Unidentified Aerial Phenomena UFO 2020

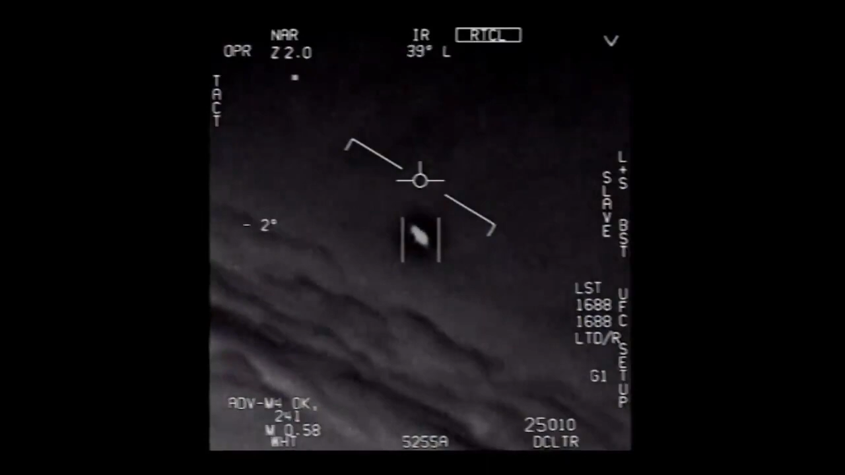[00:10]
Dude, that is a fuckin' drone, bro. There's a whole fleet of them, look on the ASA. My gosh! They're all going against the wind, the wind's 120 knots from the west. Look at that thing, dude.
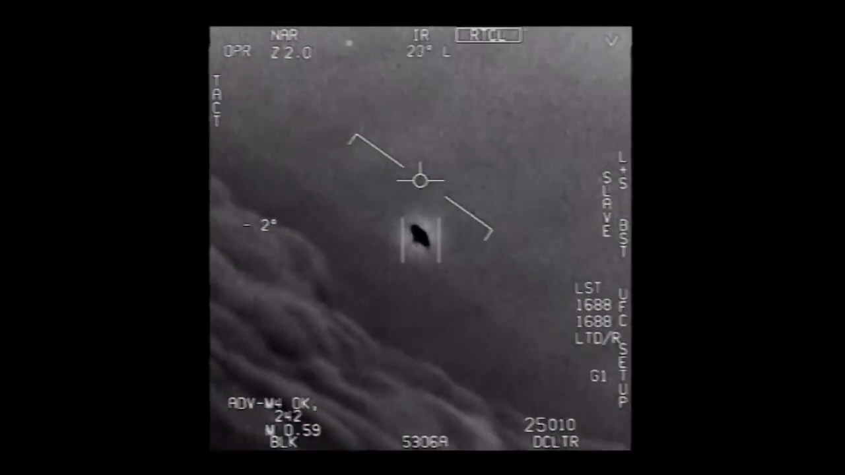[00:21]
That's not our LNS though, is it? It's not. It is an LNS, dude. Look at that thing! It's rotating.